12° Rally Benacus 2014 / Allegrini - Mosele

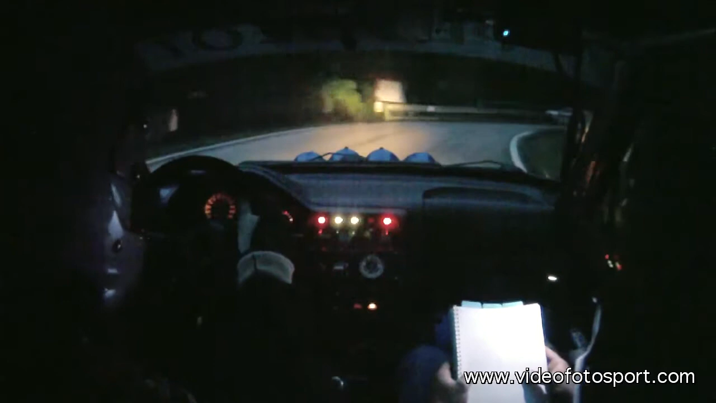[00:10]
E 70, al vuoto, sinistra 3, meno, 3, meno, al vuoto. Ritarda, destra 3, più. Che macchina ti... Per sinistra 4 più, due tempi, due tempi. E subito destra 4 più, sfiora, sfiora 200, 200. 4 più? Sì, sì, vai, via, via, via. E cartello, tornante sinistro.